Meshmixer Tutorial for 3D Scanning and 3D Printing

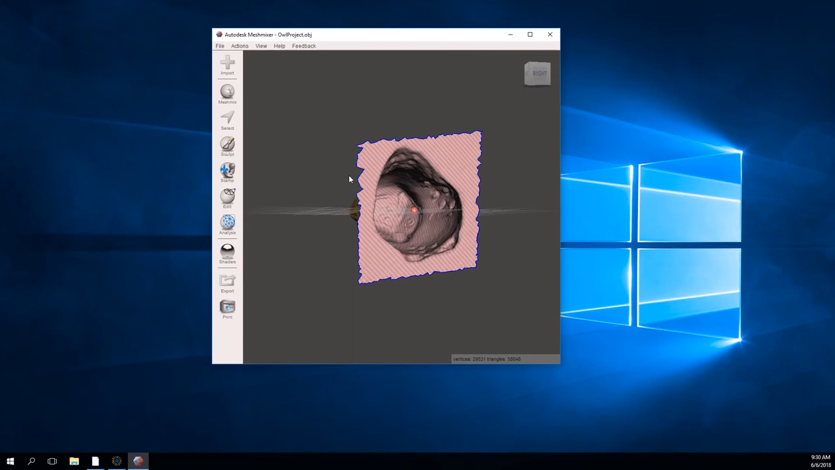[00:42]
All of that red information means, yes, my model is hollow. He has some lines, might have some trouble printing it. So first things first, this little navigation around the screen here is going to
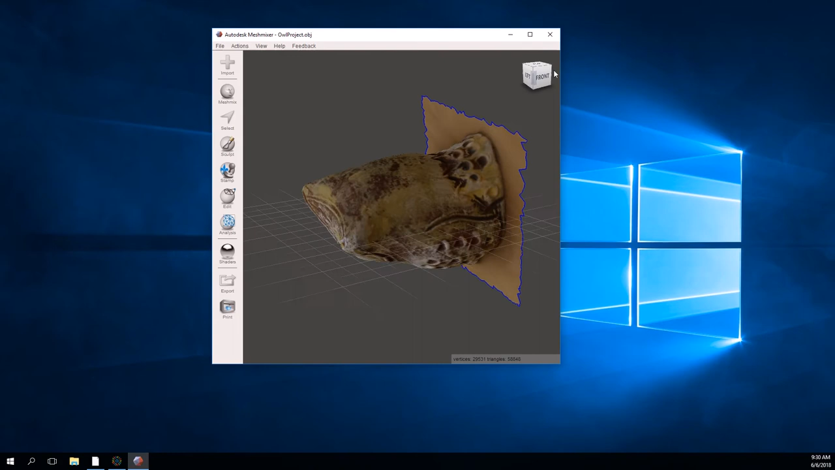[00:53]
allow you to navigate around your space outside of right clicking when I'm on my PC.
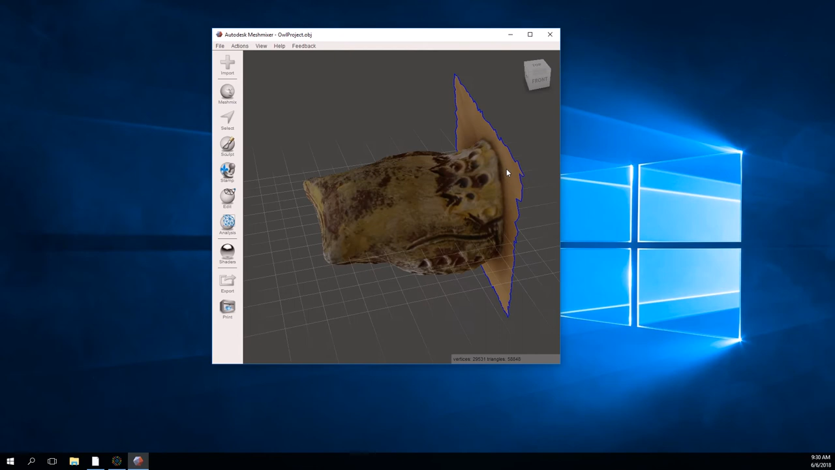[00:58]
You can always home it. That's our home position there. And the view function here, I have the show grid option.
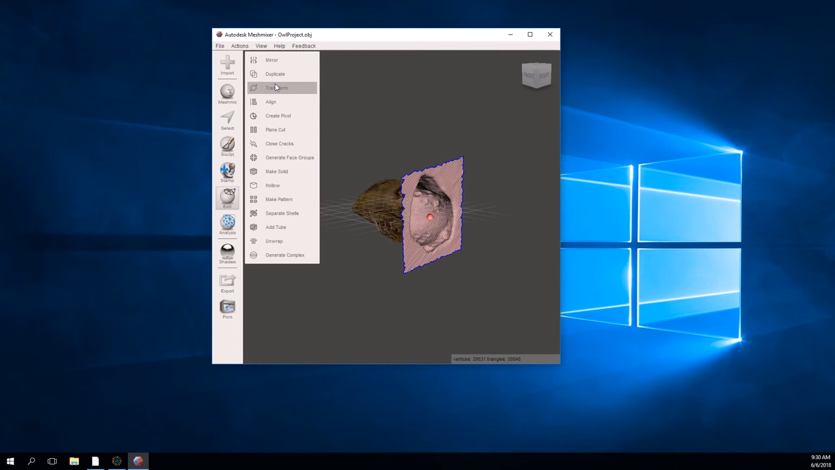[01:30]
something you might want to do is to change the orientation of your model using this transform button.
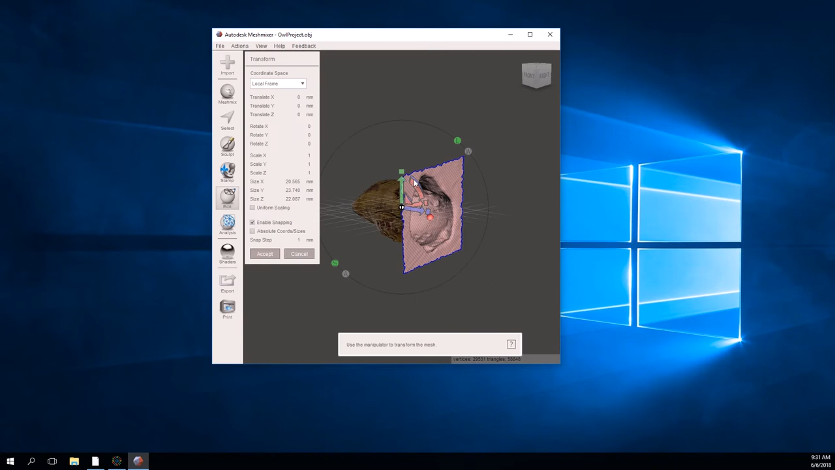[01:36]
So I am going to simply put
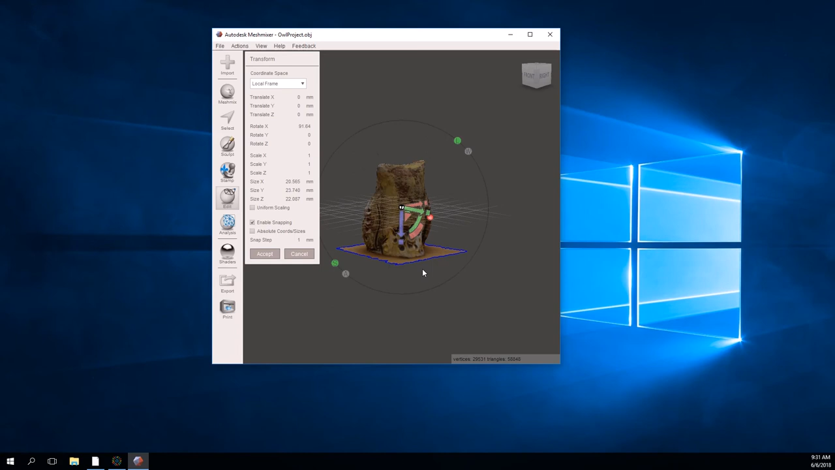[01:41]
him closer to being upright and potentially on that bed a bit more.
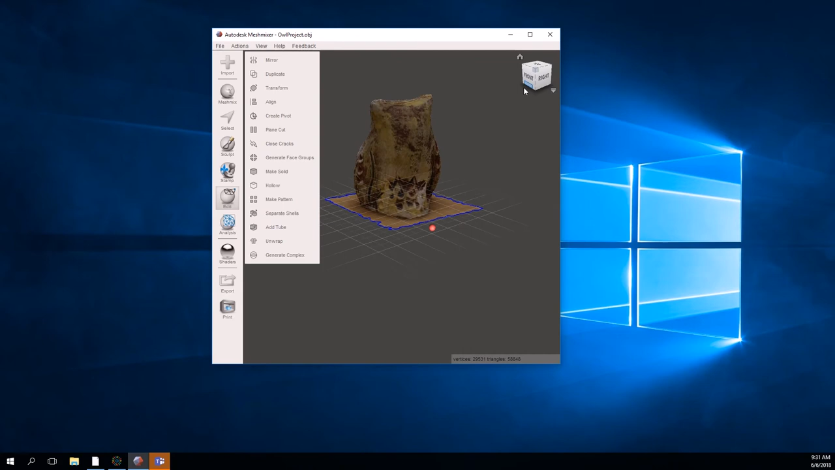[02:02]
So you could change that as well.
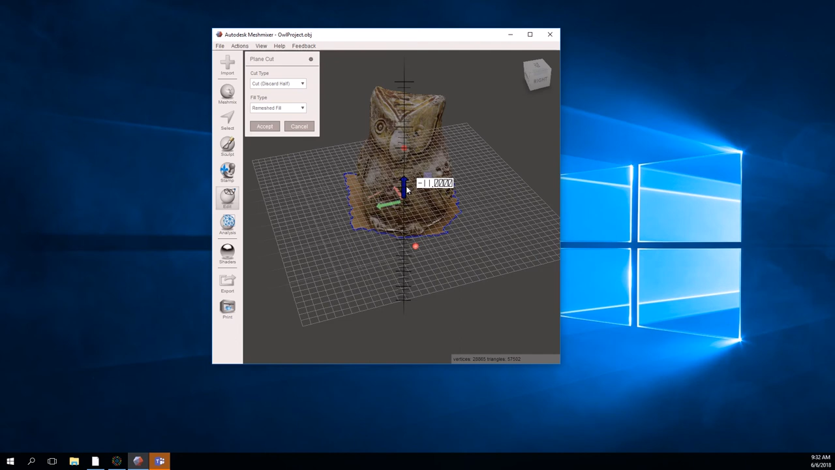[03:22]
So the plain cut tool allow us to slice off a sort of at a point where we'll get a nice clean cut. I like using this through 3d printing because I can get those nice cuts.
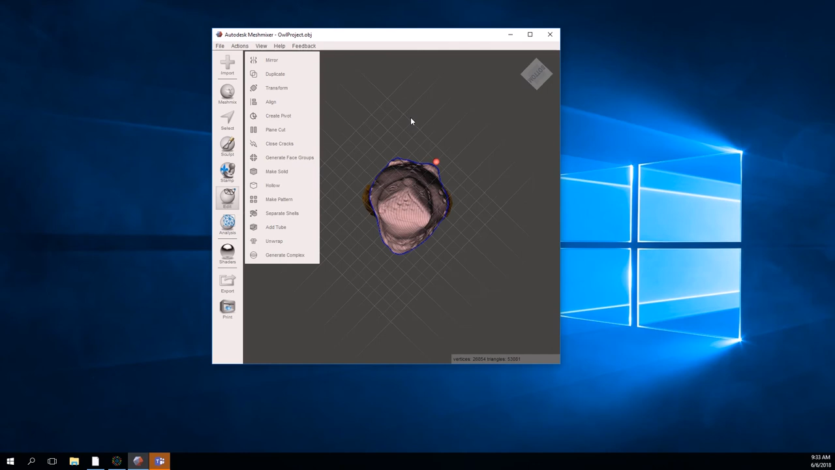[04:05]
There's a few different things we can do to work with our model to make it not as hollow.